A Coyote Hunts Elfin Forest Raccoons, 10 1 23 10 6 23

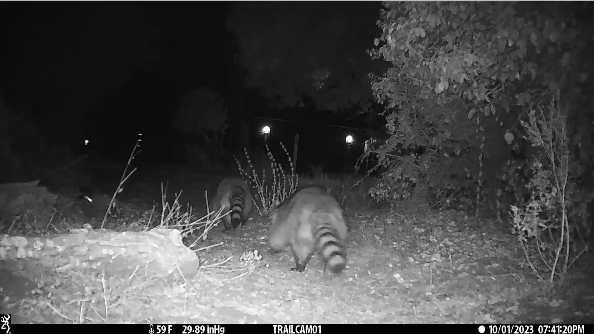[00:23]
A family of raccoons goes up the trail. Night two.
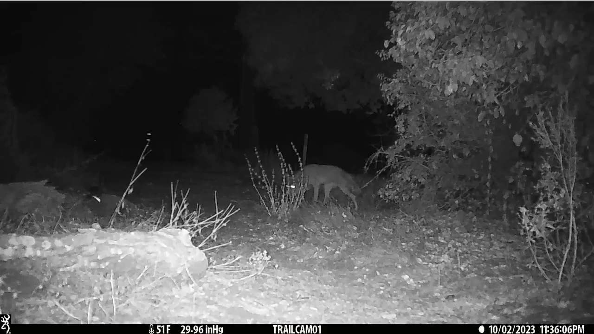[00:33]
A coyote finds the trail and goes toward the raccoon's den in the brush.
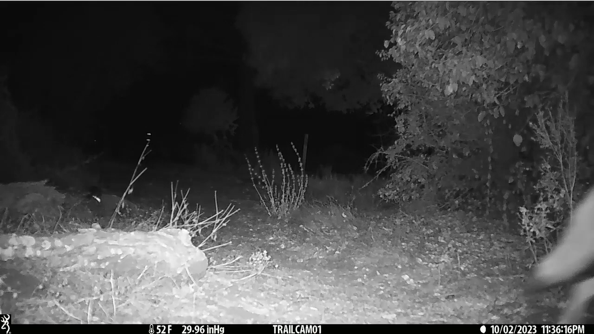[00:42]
The coyote returns empty pod. A family of four raccoons returns from town. And later, the family returns from town in a hurry.
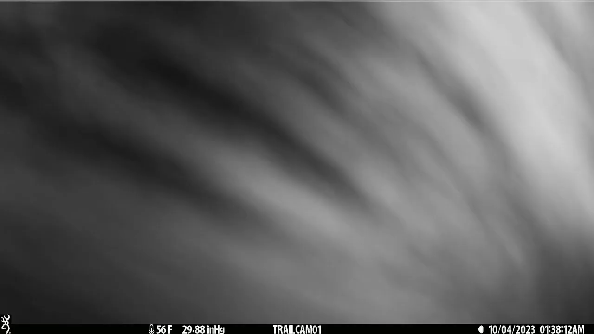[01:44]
And one really takes a liking to the camera. Night four.
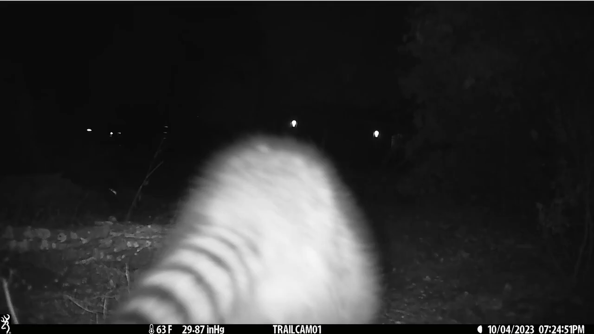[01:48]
A kid gets out a little ahead of mom. But it's okay. Mom catches up.
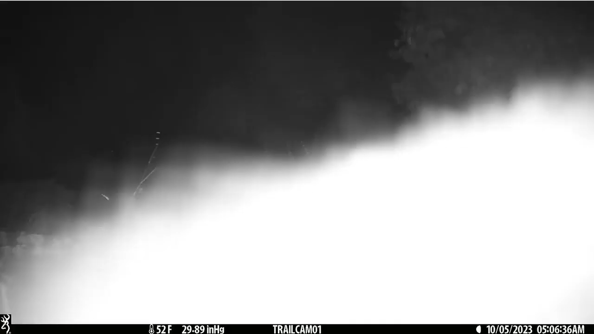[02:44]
The raccoons come back from town in a hurry.
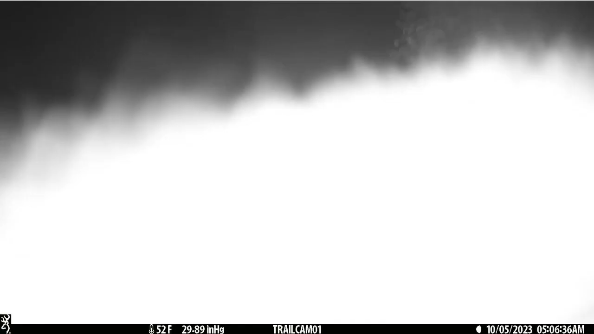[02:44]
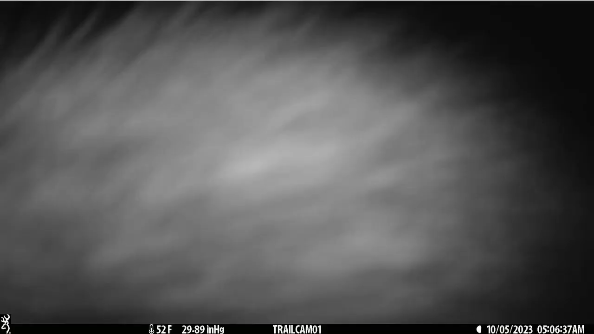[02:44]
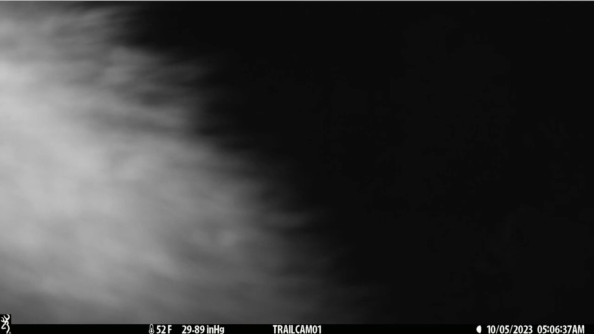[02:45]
And pass very closely to the camera. Mom is looking around just to make sure everybody made it. A coyote passes by, but doesn't come down the trail. Night five. The big family of five go shopping in Los Osos again.
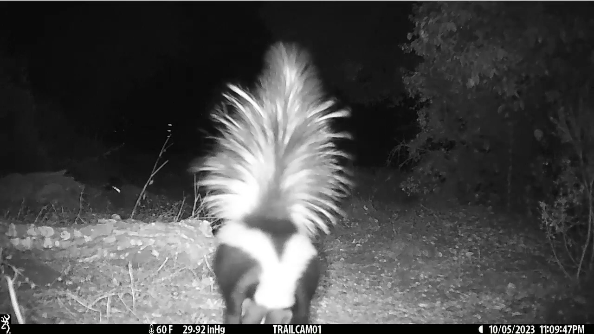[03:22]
And a skunk comes down the trail.
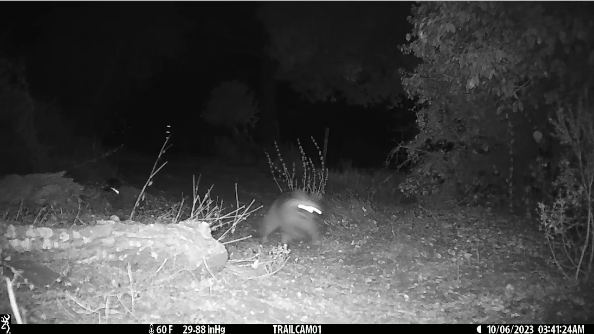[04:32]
And seems to disappear off into the distance toward... Oh! A kid comes roaring down the trail. Followed by the coyote. And the coyote returns empty pod. And disappears in the distance. A coyote hunts elf and forest raccoons. 10-1, 23, 10-6, 23.